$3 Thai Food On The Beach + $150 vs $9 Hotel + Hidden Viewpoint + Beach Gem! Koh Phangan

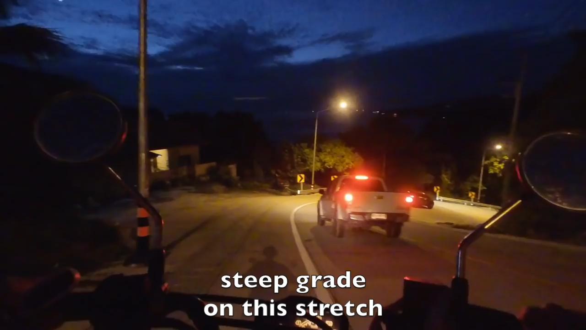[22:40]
Let some cars pass. Okay. Bantai now has two traffic lights.
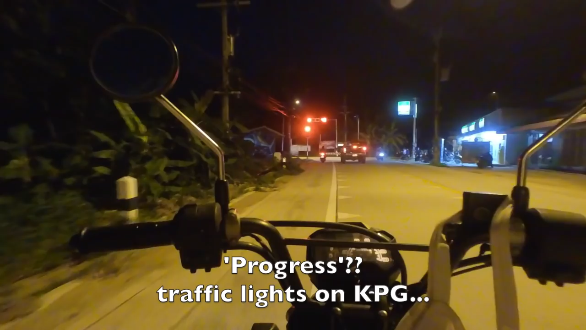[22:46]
Interesting. People are actually waiting. Where are they? Let's see.
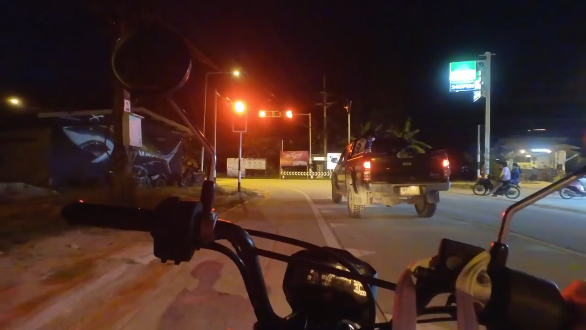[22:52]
I need that farang to come up behind me again and toot his horn like let's go. Run the light already. Let's go.
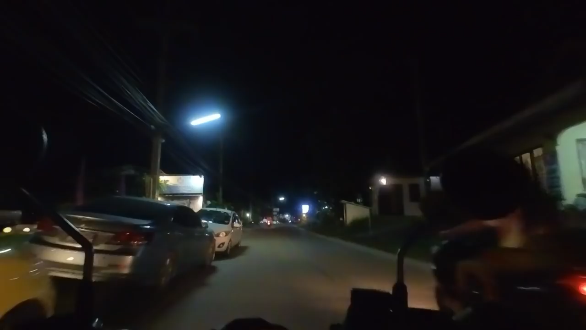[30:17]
It's absolutely packed. I don't know if I can park anywhere. I've got a motorbike and I might not have room to park. Just. Maybe.